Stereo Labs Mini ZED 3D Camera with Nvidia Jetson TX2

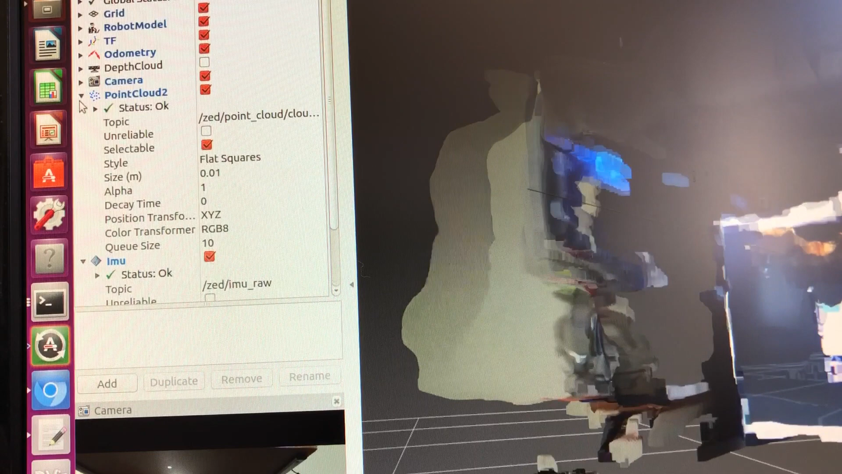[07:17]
You can also try looking at the depth cloud.
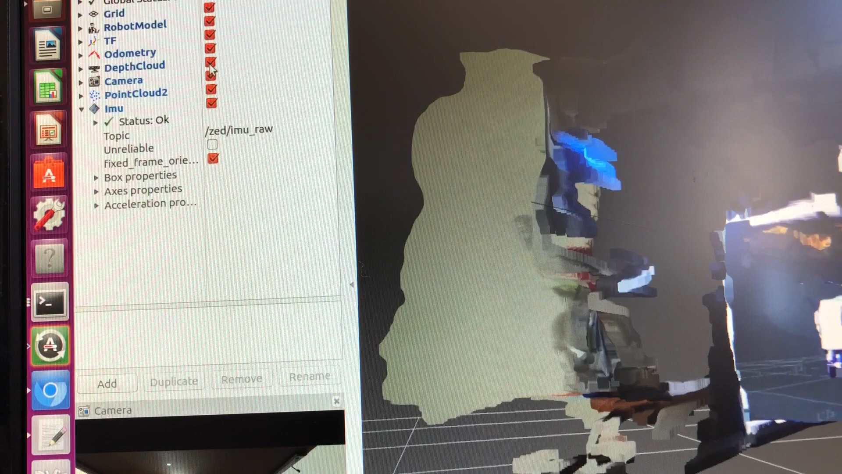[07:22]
That actually gives you the depth cloud. Of course we go backwards.